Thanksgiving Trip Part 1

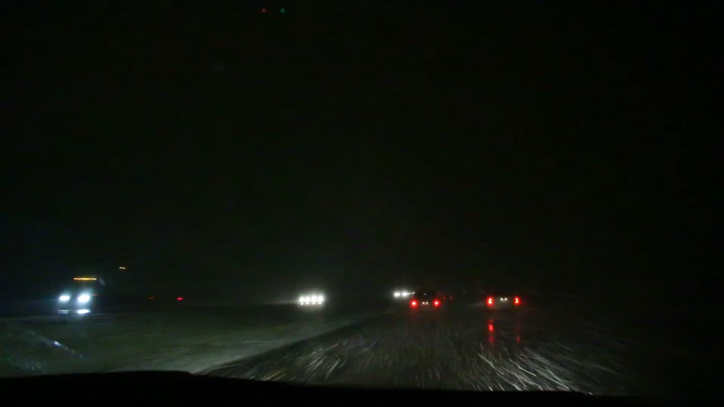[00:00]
we are on our way to Thanksgiving in St. George. And you can't see that Zach right there. And we are just driving through a lot of weather right now. It's really snowy. And I always love this kind of weather because it looks like you're like a spaceship going like warp speed.